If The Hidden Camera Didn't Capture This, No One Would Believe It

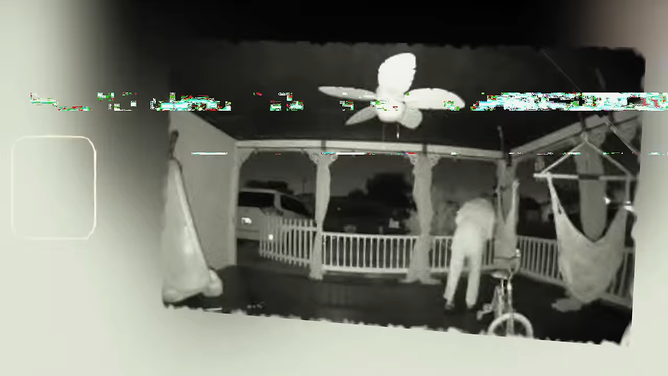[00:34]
Easter Grinch caught sniffing on the eggs.
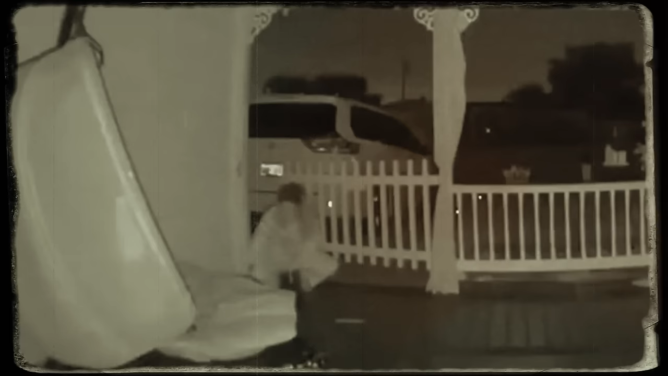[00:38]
This unfriendly woman only has one emotion set for Easter, hate.
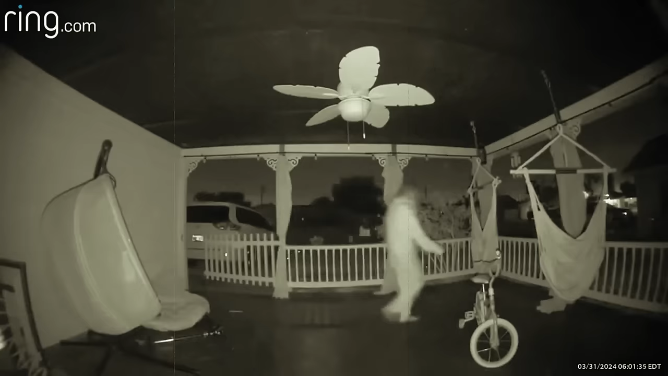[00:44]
She clearly is not in the holiday spirit and is sniffing around the eggs kept safely in the bags for children. Instead of leaving more chocolates and eggs in the sacks she decides to take them all and prevent the kids from being happy on a potential Easter hunt. She brought her bag with her and stole the treasure within
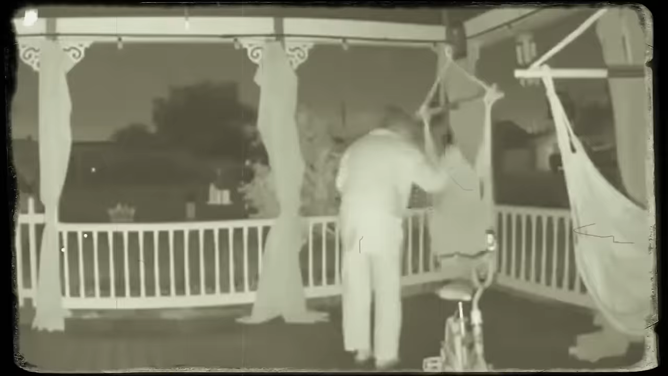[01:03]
seconds but
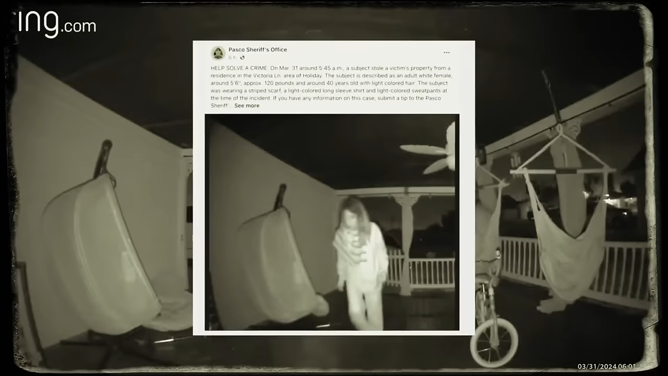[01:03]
what she did not realize was that the camera had caught her red-handed while being the Easter Grinch and stealing the joy of the holiday from kids.
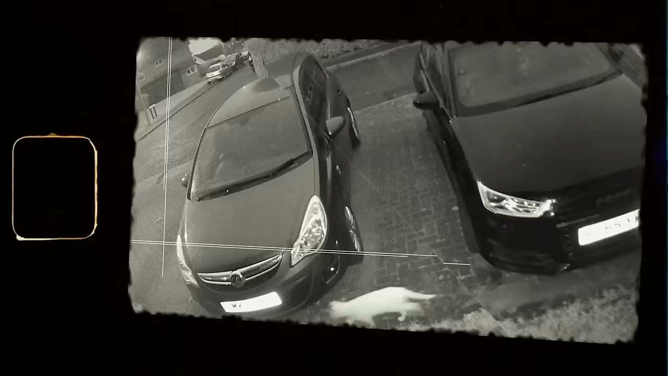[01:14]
Ghost cat caught on camera.
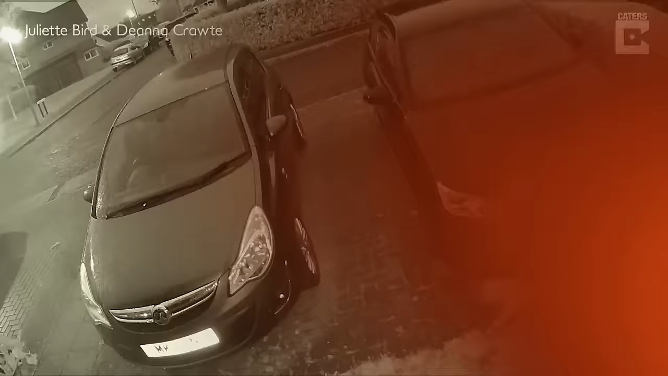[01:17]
Our feline friend was busy strolling the streets when something strange happened.
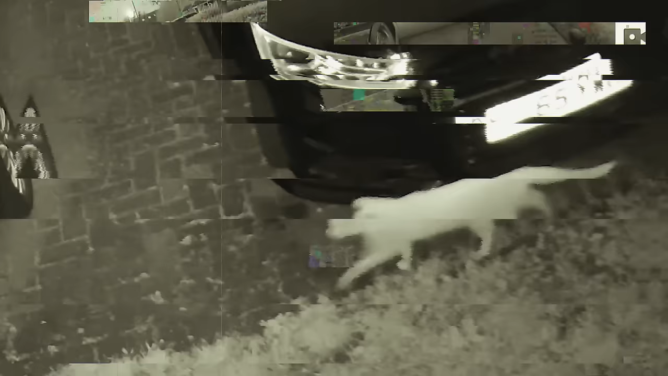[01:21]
A mysterious friend of the cat decided to pop in and say hi.
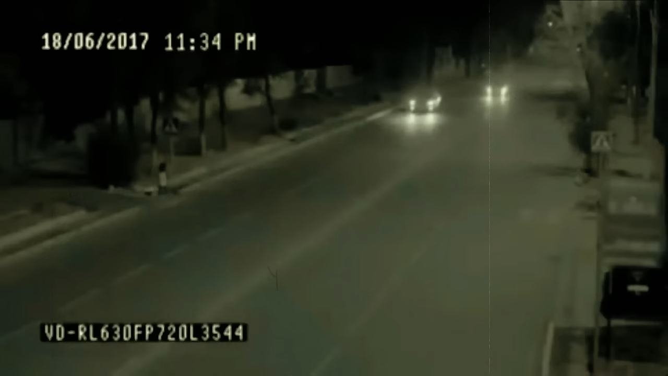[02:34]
In this footage a small girl is crossing the road aimlessly with no awareness of the cars coming her way. But seconds before she could get hit by the incoming traffic a strange man appears at a blazing speed secures the girl in his grip and drops her off at the other side of the road.
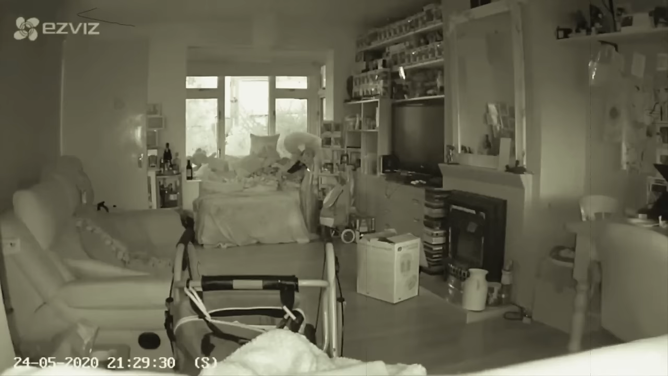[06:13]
But then suddenly the black figure of a cat appears on the couch.
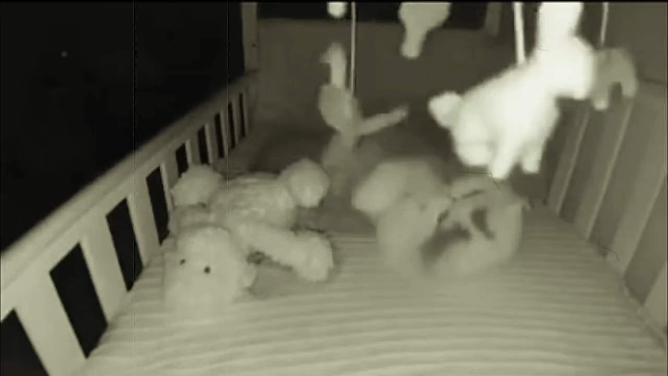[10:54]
Turns out, when their kids are not in bed, the family cat comes to their room to play like this. Look at him go. It's just adorable.
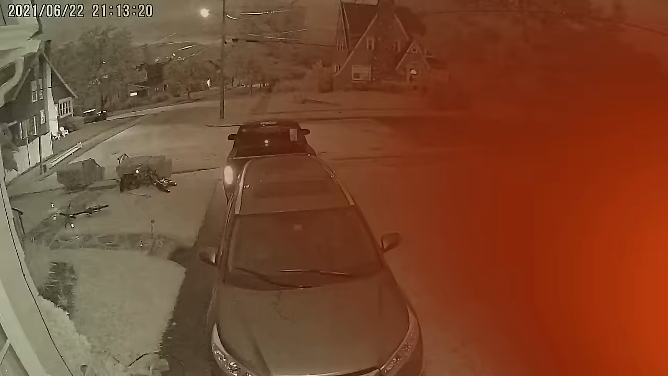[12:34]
This hidden camera managed to capture the strangest of figures in a recording. As you can see, the creepy human-like figure is running from one end to another and then vanishing into thin air. Seconds later, a cat is seen that is spooked out of its mind and seeks refuge near the car. It probably saw the strange figure too and is trying to hide.
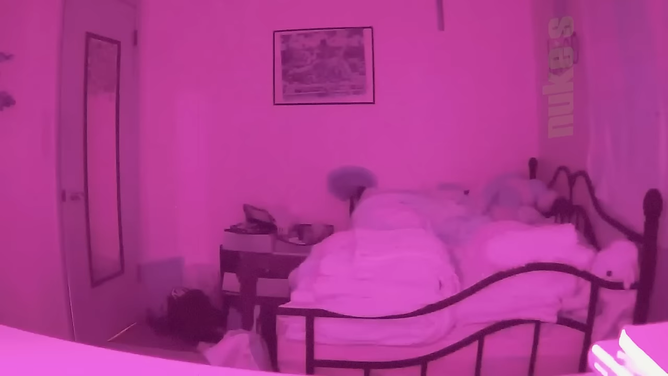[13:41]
So this boy is calmly sleeping in his bed. Then out of nowhere, he is flung right out of his bed and onto the floor. The terrified screams of the boy can be heard clearly as he wakes up so abruptly from his nap. As can be seen in the footage, there is nothing visible pushing the boy off the bed. And no way did he just fall out normally because he was clearly thrown away.
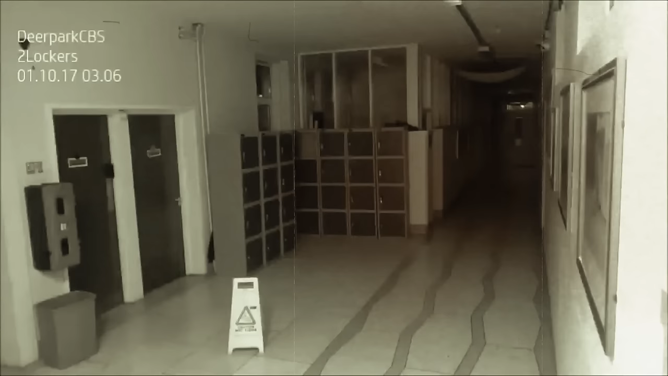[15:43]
A hidden camera in the school was able to spot the actions of a ghost live on its recording. As soon as night fell, the ghost came out to play inside the school.